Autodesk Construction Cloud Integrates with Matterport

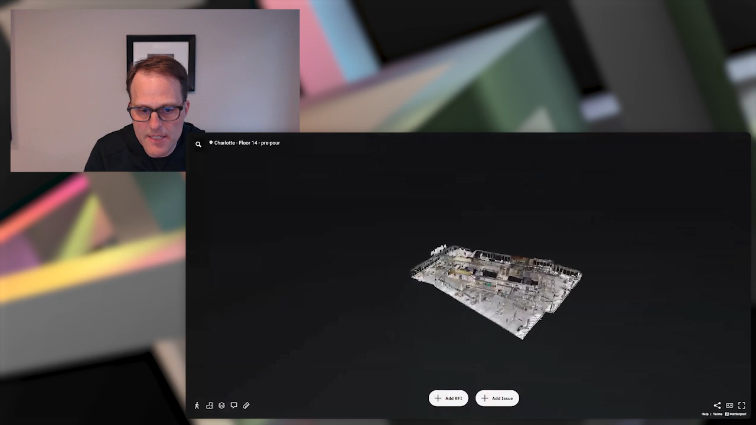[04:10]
So I can click on the, uh, icon. It's going to take me to the detail and then I can open this in, um,